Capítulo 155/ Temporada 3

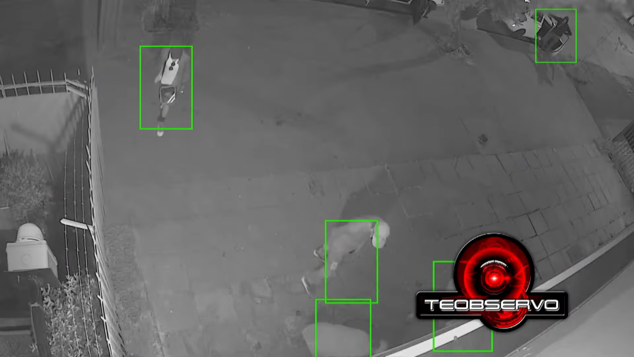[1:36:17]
Se equivocan. El sistema de seguridad disuasivo de Te Observo protege perimetralmente con cámaras de seguridad tu empresa y hogar.